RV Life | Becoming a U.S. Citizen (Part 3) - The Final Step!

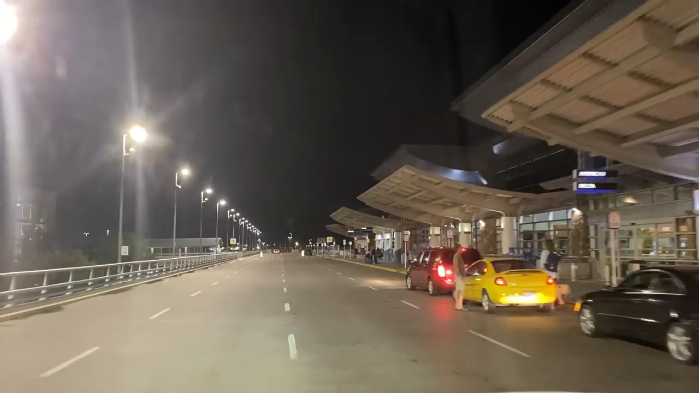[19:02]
I guess it's time to go. We're here. I never thought I was going to see the Boise airport this soon again.